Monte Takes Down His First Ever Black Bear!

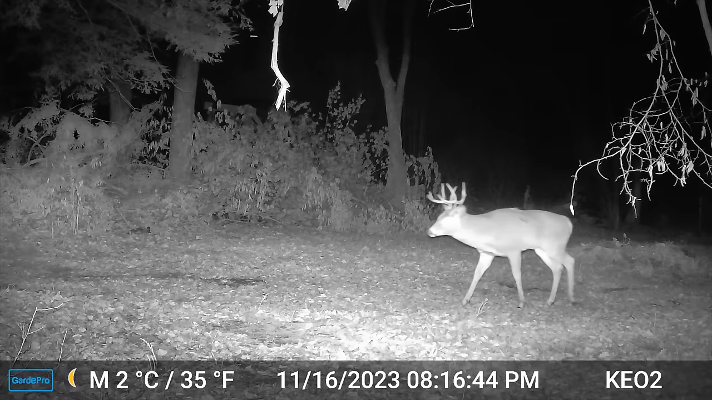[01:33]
The problem is that I think he is hurt, and he seems to be limping, maybe even a little worse than normal. But, I mean, he's survived like that for quite a while. I don't know if the rut took a toll on him or what, but he really seems pretty lame. Cliff got video of him again yesterday out in the corn, so corn's probably a good hike away. So he's still getting around good enough, but I think it's just that right now. He's just food, bed, food, bed, food, bed.
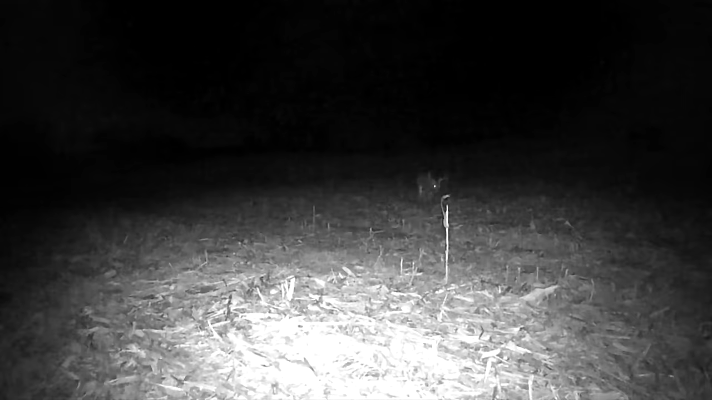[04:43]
And honestly, I think this is my best bet for Swagger tonight. We had video of him out here last night.
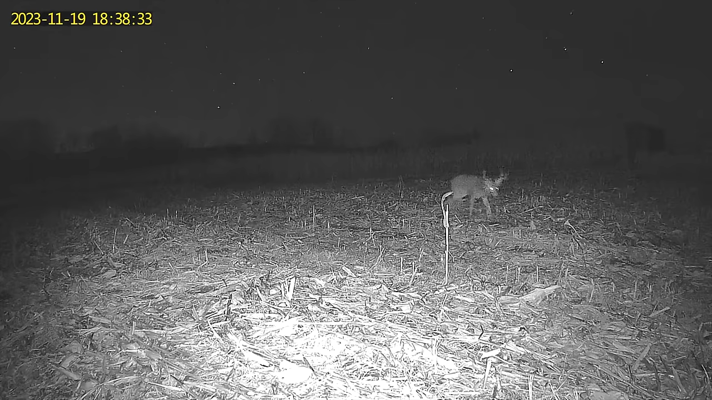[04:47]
And then they were coming back to the bedding area back by the stump. So my thinking is that he just bedded down, hopefully somewhere close to this field.